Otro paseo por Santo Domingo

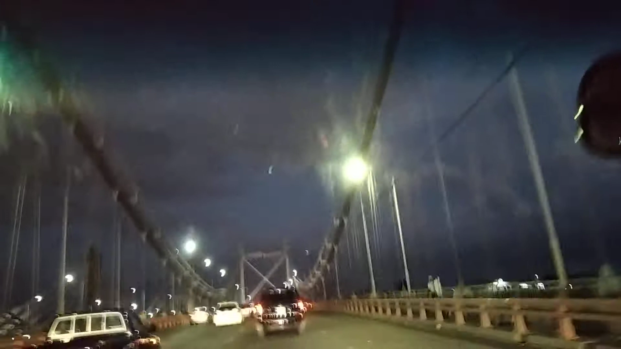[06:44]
los likes Por compartir mi video Y aquí vamos por la avenida de las Américas Cruzando de un extremo de la ciudad al otro
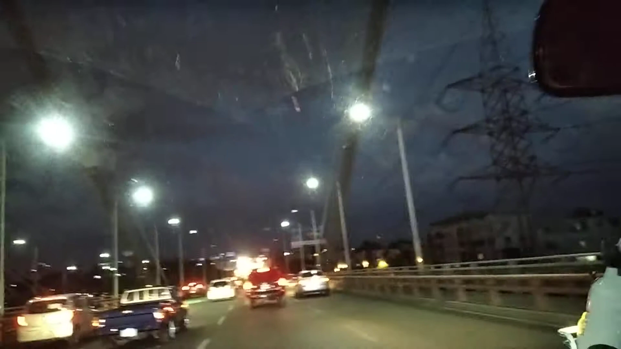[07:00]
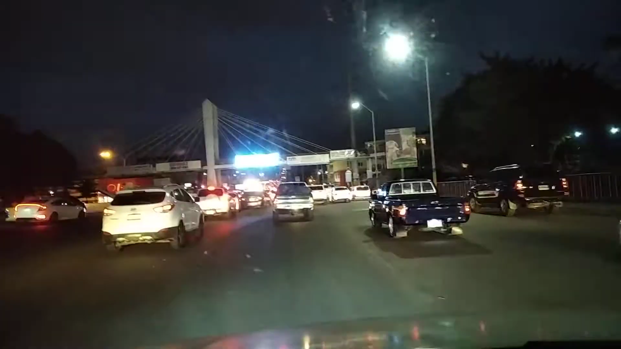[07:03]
Acá está un poco difícil el tránsito Por la entrada del túnel Todo el mundo quiere entrar al túnel Ya ustedes saben Aquí es Sálvese quien pueda Y cuidado si me choca
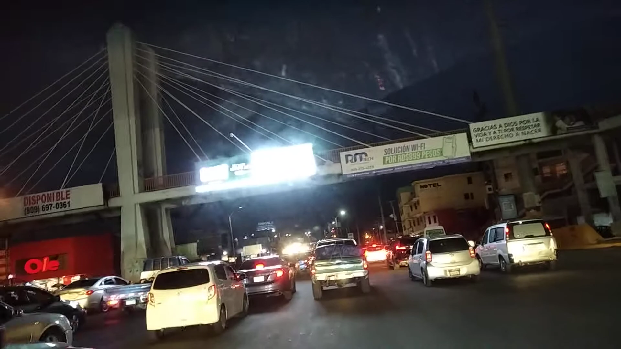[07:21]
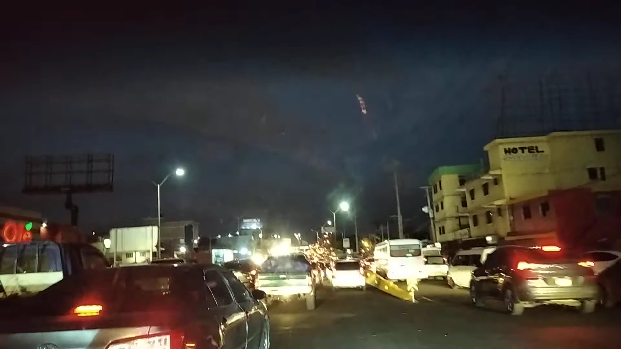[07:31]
Pero ya las personas saben ya Defenderse aquí No ustedes ven el tránsito como está Con muchos vehículos Todas esas luces que deben Esto es Santo Domingo señores La ciudad de Santo Domingo República Dominicana
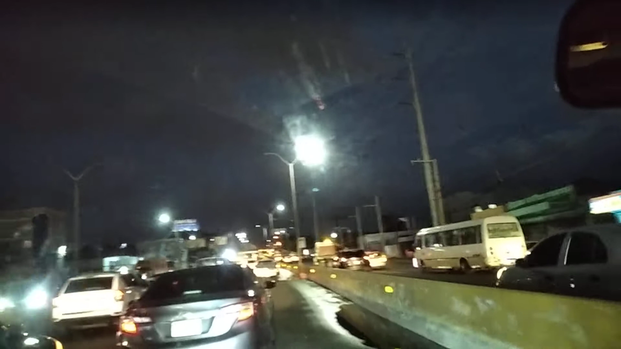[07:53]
Siete De la noche Todo el mundo camino para su casa Del trabajo Acá no encontramos con un pequeño tacón
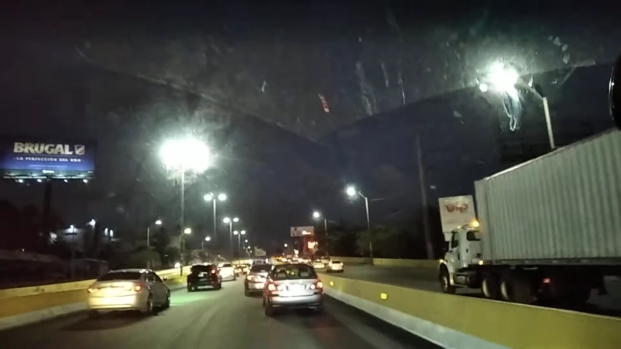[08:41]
Aquí vamos conduciendo a una velocidad de 30 kilómetros por hora Que es bastante lento
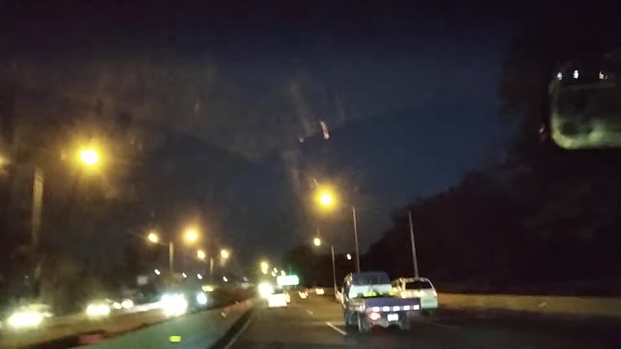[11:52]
Que se llama Avenida Ecológica
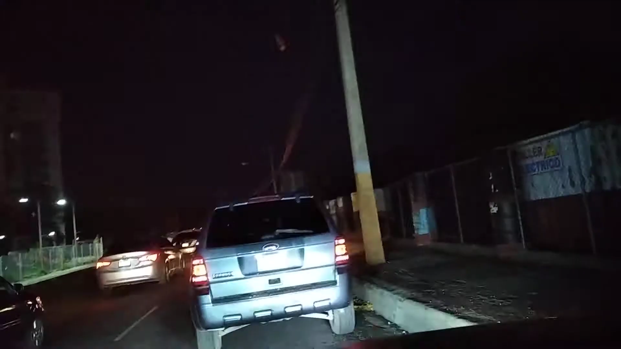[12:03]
Acá vamos señores Rodando Ahora si encontramos Mucho tránsito Aquí el asunto Está un poco lento
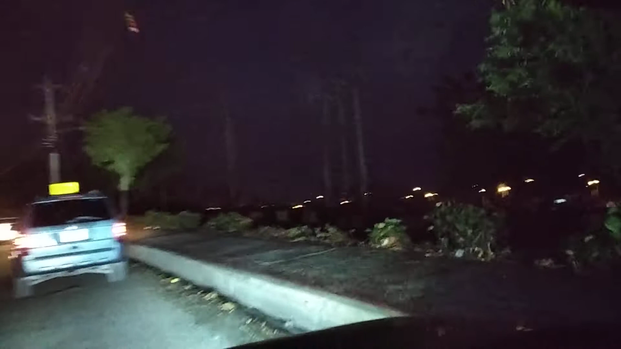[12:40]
Miren para allá Las motocicletas Se avanzan rápido Las motocicletas Se van por cualquier
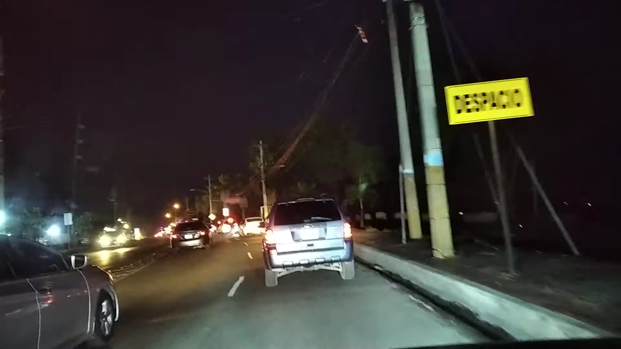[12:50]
Orilla que encuentran Miren ahí Las motocicletas Se van por el medio Pero los que andamos En los vehículos Tenemos que esperar Nuestro turno
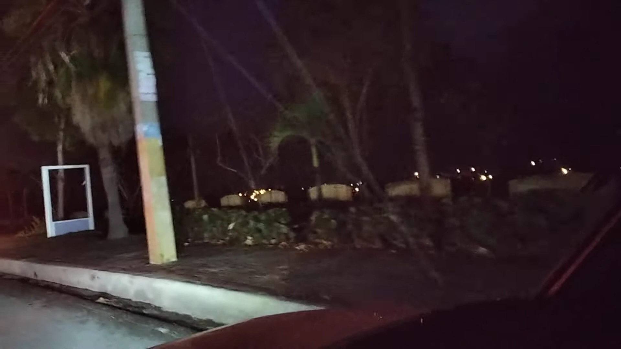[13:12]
Esas luces Que ustedes ven allá Son viviendas Son un sector Que hay por allá Que queda en la parte baja De la avenida Donde voy Prodando
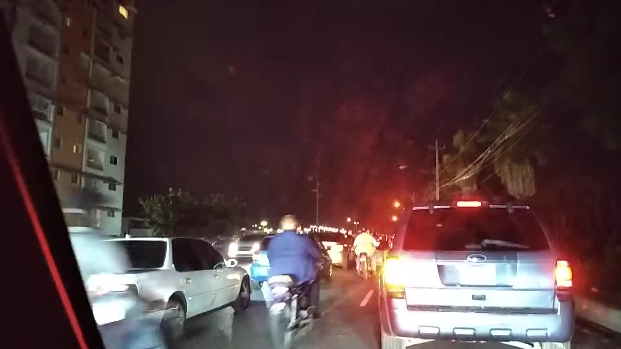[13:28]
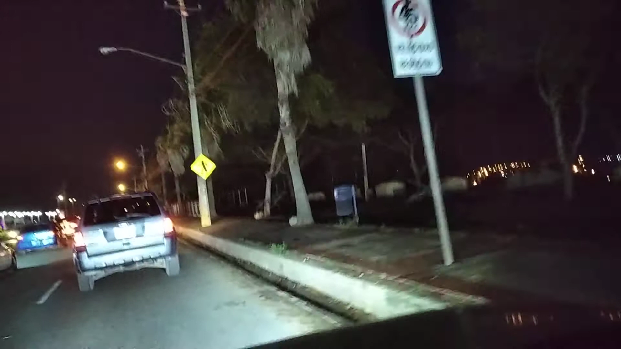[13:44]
Ahí podemos ver Esa Esa avertencia En ese letrero amarillo Un muñeco Y una pelota
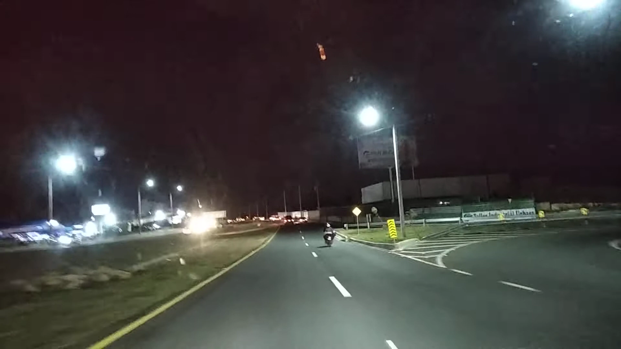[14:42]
El tráfico Estaba muy fuerte Entonces El video Se va a hacer Muy largo Aquí vamos Como les decía En la avenida Ecológica Aquí les muestro El video Para que ustedes Miren Como es el comportamiento Esta avenida Es peligrosa Muy peligrosa Porque Primero es nueva Aquí si ustedes Se fijan Esta parte La lámpara Todavía no está encendida Hay alguna persona Que
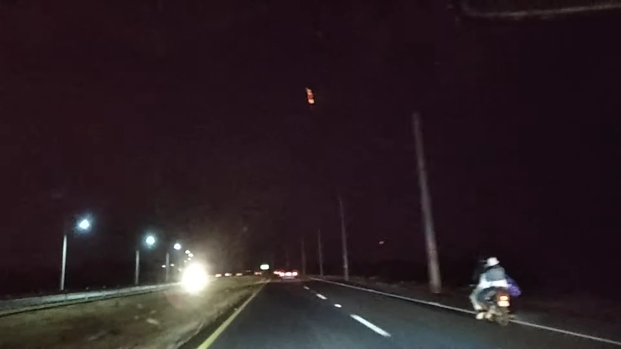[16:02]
Ya ustedes Pueden ver Miren Nuevecita Limpiecita Todo muy chulo Ahí ven Ese morosaico Como va Bastante rápido
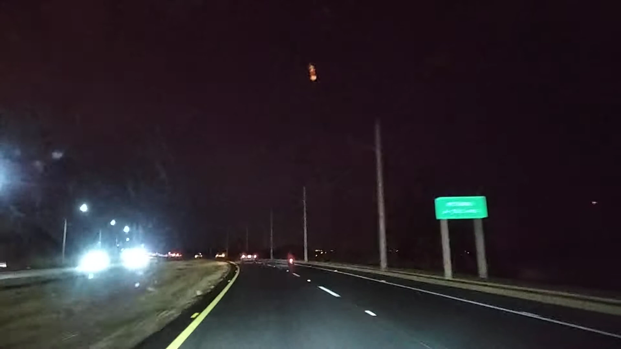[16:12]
Esta es la avenida Ecológica Esta avenida Nueva Bueno Acá por estos lados Todo era Un ambiente Solamente De árboles Hierbas Era un monte Como le llaman Aquí Entonces La empresa Mobiliaria La industria Mobiliaria Decidió Explotar Estos lugares Para acá Para construir Viviendas
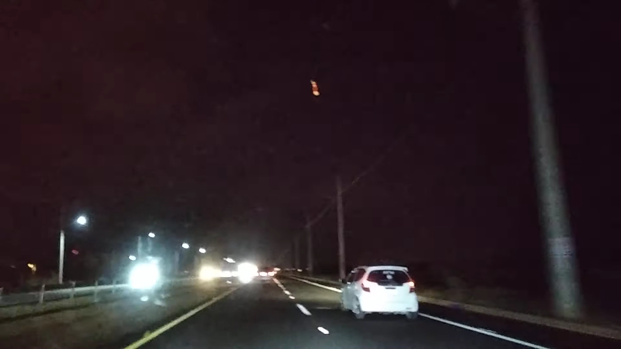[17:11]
Lo pega Del cristal Ahí Si el vehículo Se mueve un poco Pues se despega Entonces Eso era Un Mucho inconveniente Se vive cayendo El celular Como le decía Esta avenida Ecológica Vienen para allá Todos esos bombillos Que se ven para allá Personas que vienen Para esos lados Tienen que De chulo No sé si pueden Escuchar la brisa Para de los cristales Para que escuchen La La brisa Aquí voy yo Con un viento fuerte